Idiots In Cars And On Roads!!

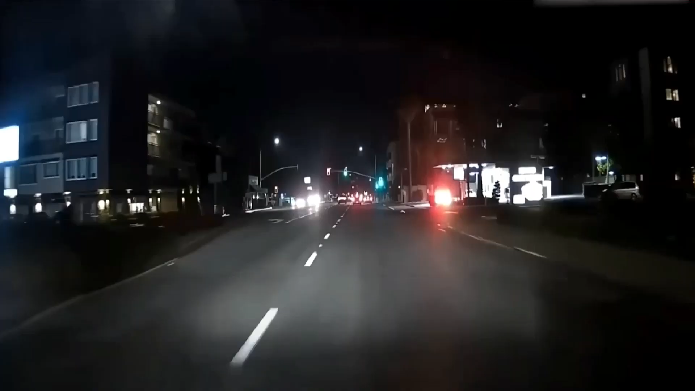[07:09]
So, you all know checklists, step Leaders, and Stopped Main and stops in the road center, ignoring honking car behind.